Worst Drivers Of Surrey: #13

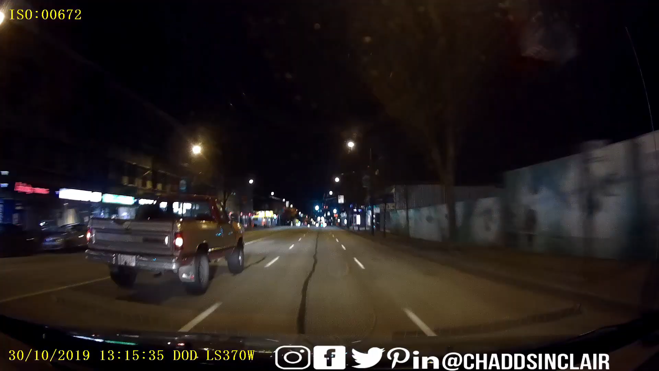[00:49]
All right, so this dude started to swerve into my lane, which kind of sucked. So, yeah, and then this person decides to try to cut over at the last second to try to merge onto the highway. Gotta love that. People trying to cut in front of you.
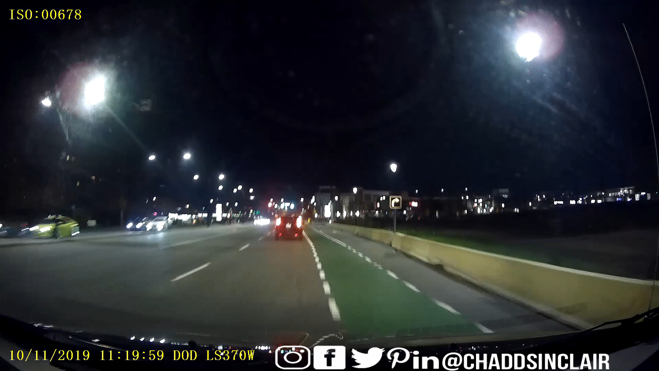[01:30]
And then I wasn't too sure what this person was doing. They couldn't really make up their minds, so I just kind of scooped them. It's like, yeah, you snooze, you lose. And then this person I thought was going to turn into my lane. So I'm trying to give them lots and plenty of room. But it turns out they're turning left instead of right. So why would they have the right turn signal on? People are just messed up. But yeah, then this taxi driver here ends up going into my lane. So if I was actually there, he would have hit me.
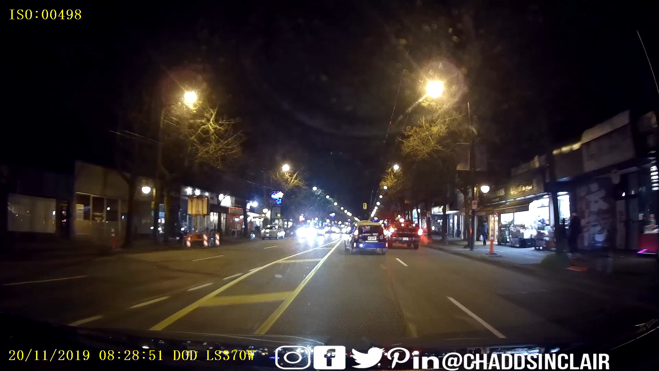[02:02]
And the same taxi driver coming up in a second ends up swerving into my lane a little bit here, as you can see.
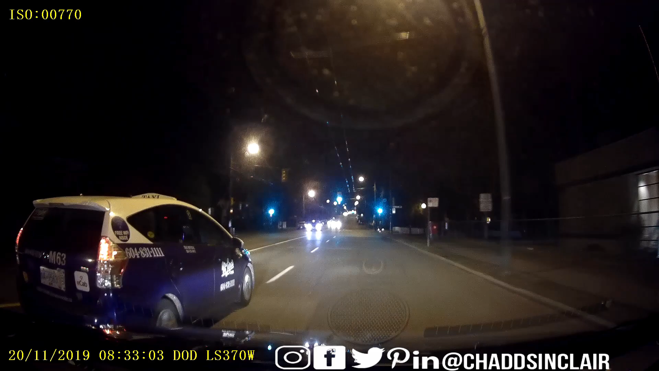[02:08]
So I like, you know, I just give him caution because, like, you know, you don't want to get hit. People, this just started happening. People not using their riding lights.